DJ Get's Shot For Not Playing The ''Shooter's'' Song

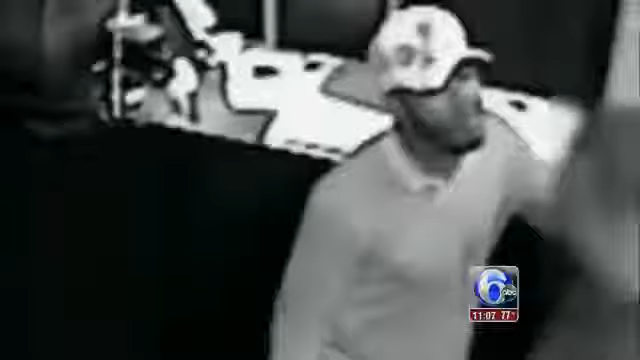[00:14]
Police say 21-year-old Henry Pettigrew doesn't like it when they won't play his song.
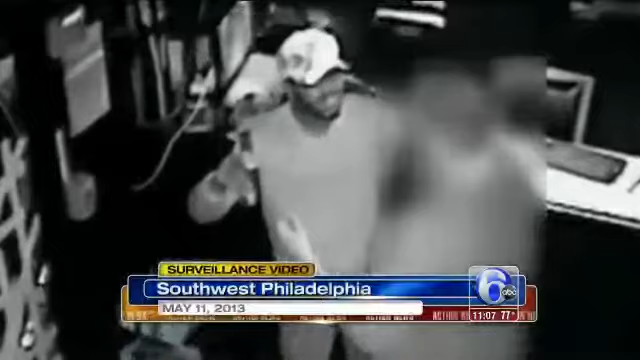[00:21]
And back on May 11th, when the DJ at the Purple Orchid Gentleman's Club on South 61st refused to play his request, he left.
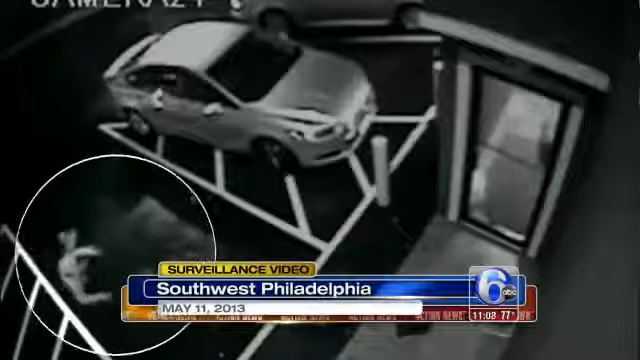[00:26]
Minutes later, he returned with an AK-47, and if so hammered, he slips and falls.
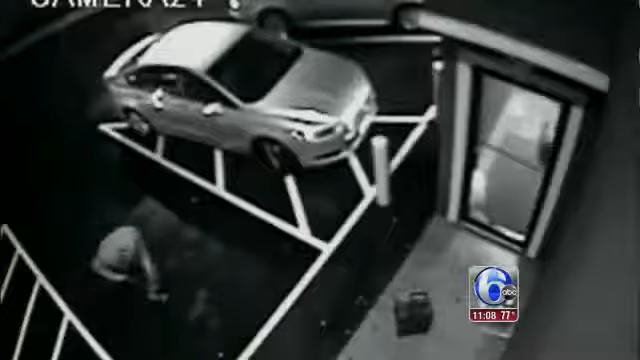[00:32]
He then gets up, and he's so fixated on getting into that club, he gets into the club, slips again.
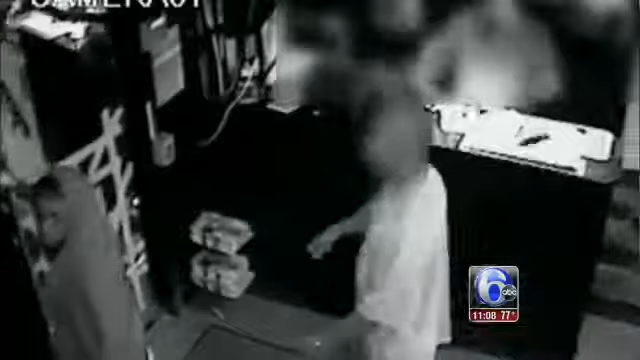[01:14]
The two then mistook an innocent customer who was just walking in as one of the bouncers, and they pummeled him. That man then attempts to get away in his SUV when police
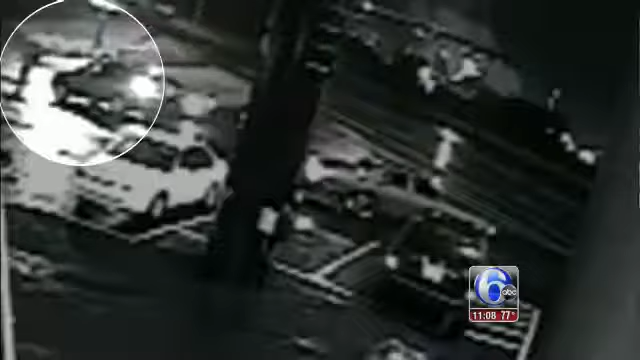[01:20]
say Pettigrew emerged with the AK-47 and fires a number of shots at the fleeing vehicle, striking the man above his right hip.